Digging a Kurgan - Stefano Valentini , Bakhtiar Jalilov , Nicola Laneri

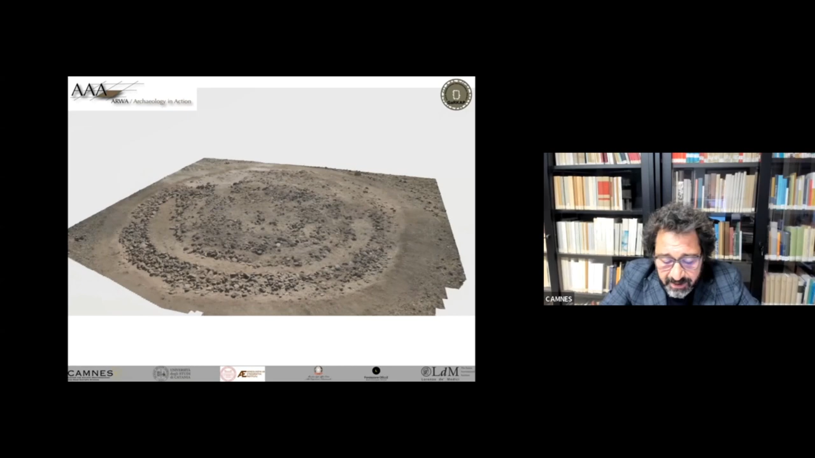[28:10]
After the cleaning and before the excavation. After the cleaning, we had identified a large stone on the surface, which, based on the experience of Bakhtiar Jalilov, could have indicated the location of the entrance dromos to the chan.
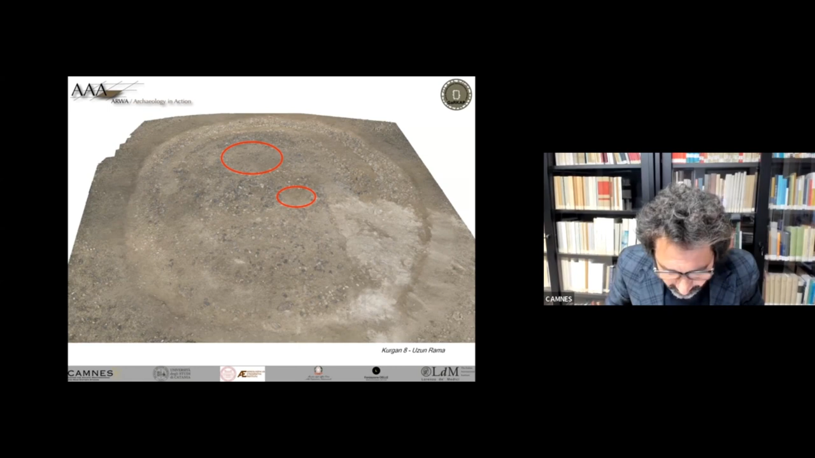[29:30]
both the dromos and the chamber is carried out to reach a level of denomations and the grave woods inside. In the Kurgan 8, we decided to adopt a strategy that would allow us to dig the structures as far as possible in extension, without leaving trenches, sections, or witnesses. The slide here shows the situation after a very strong cleaning and scraping operation on the surface level of the mine.
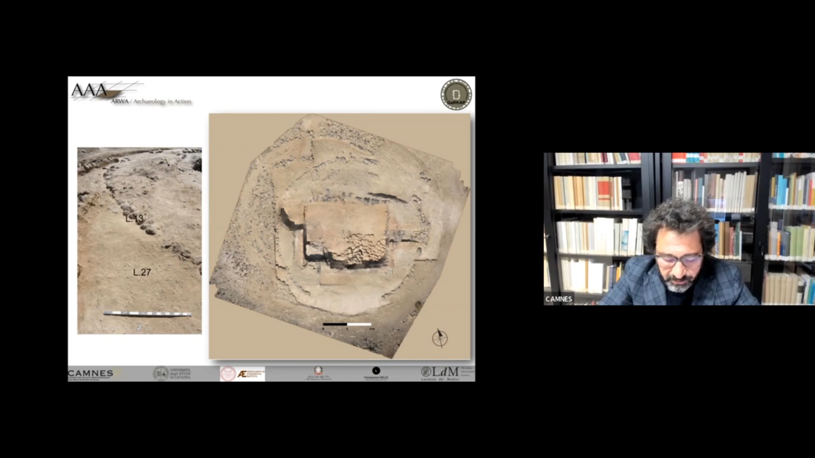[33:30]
Only the traces of the outer circle remained of this mound. It is important to note that this circle of stones has nothing to do with those found on the surface which covered it. After its construction, the funerary chamber was used for multiple depositions.